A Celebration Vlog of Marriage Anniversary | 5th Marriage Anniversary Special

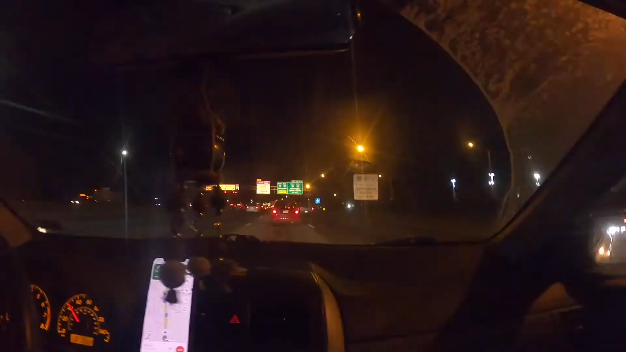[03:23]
मैले यसो बाटामा खिचेको, हामी कहाँ जाँदैछौँ? काहीँ न काहीँ ट्राफिक जाम देखिनुहोस् है। खै त मलाई थाहा छैन, मैले कसले देखो मैले गिफ्ट पा मलाई गिफ्ट गरेँ।